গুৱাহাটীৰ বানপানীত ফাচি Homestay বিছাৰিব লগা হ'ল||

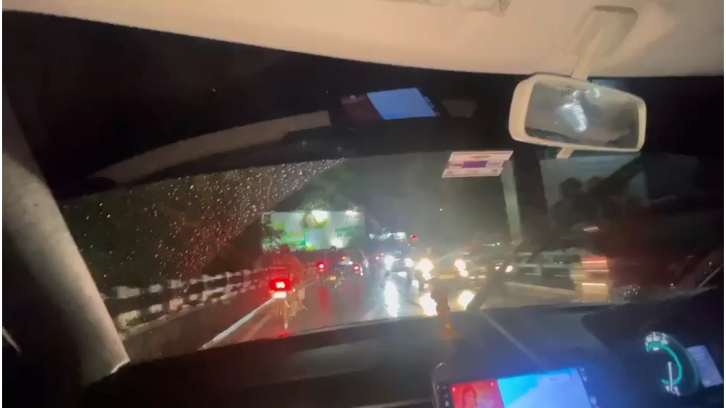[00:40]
মাই গড, আজি ইমান ট্ৰেফিক পাইছো, তাৰ মানে কি কম, পুৰা মানে বহুত ট্ৰেফিক পাইছো এইখিনিতে। বাপৰে গাইজ, মানুহে কয় ন, ভবা কথা নহয়, এটি বাটত আছে কণা বিধি।